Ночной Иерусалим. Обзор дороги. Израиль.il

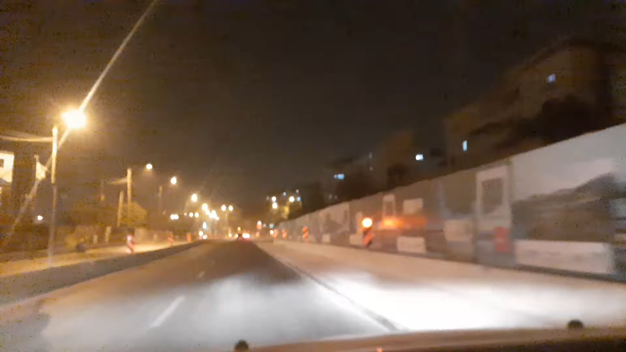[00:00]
приветствую всех подписчиков а также все кто меня смотрит сейчас ребята я нахожусь в иерусалиме почти пол двенадцатого ночи и хочу вам показать ночные улицы ночные дороги иерусалима сегодня погода не очень какая-то дымка наподобие тумана
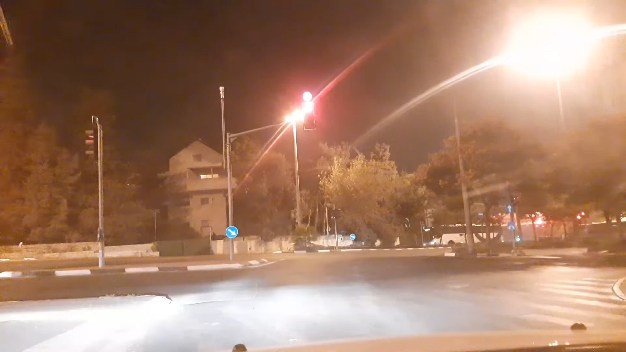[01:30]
курсируют автобусы вот сейчас видите трамвай едет местный очень красивый смотрите такой современный состоит из двух длинных скажем так поездов с гармошкой
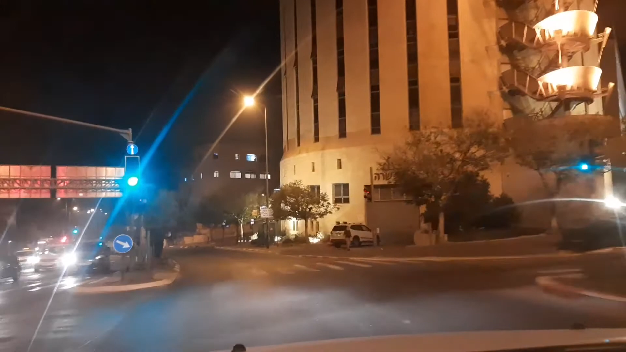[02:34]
так а тут машин довольно много
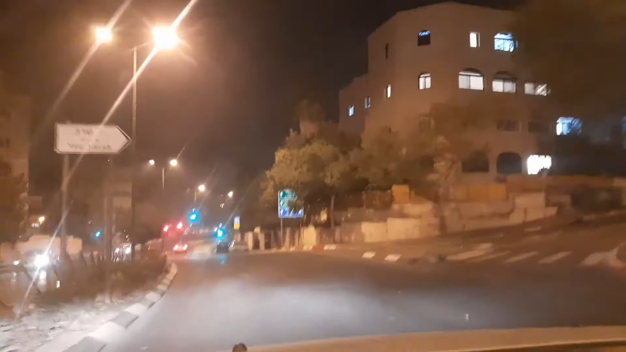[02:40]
дороги узкие поэтому
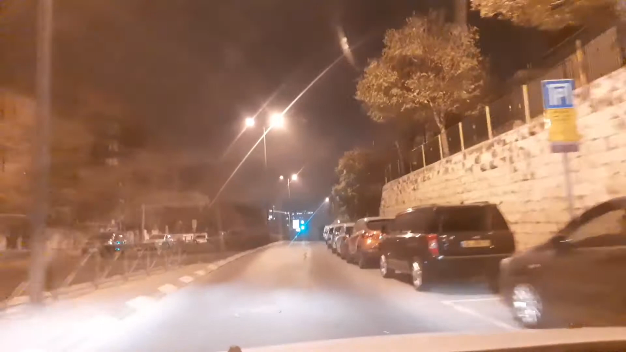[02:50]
видите машин много стоит на обочине пропаркованных
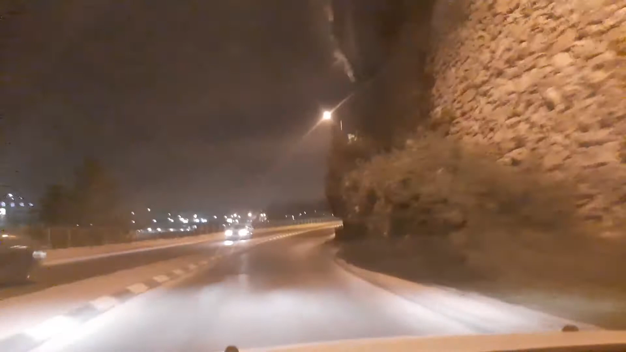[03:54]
жить поэтому я считаю это и в город но никак не для светских людей и зеленый и зелененький так
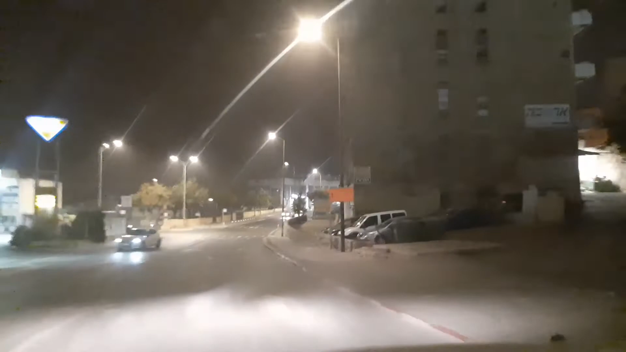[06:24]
Приятный запах. Люблю проезжать мимо хлебного хлебопекарни. Так, ну все, заезжаю в Иерусалимский лес, Иерусалим Форест.
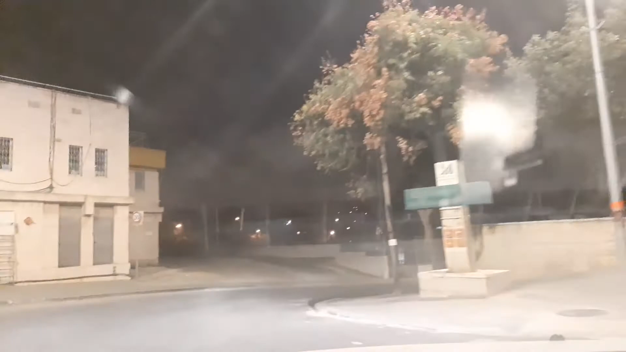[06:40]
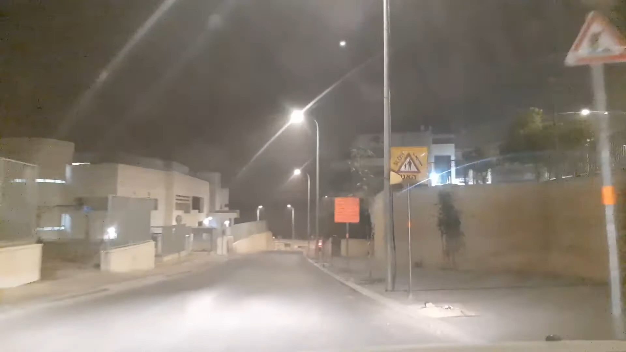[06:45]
Даша, в принципе, уже будет не очень вам интересно. Темень, это как бы ущелье между горами здесь.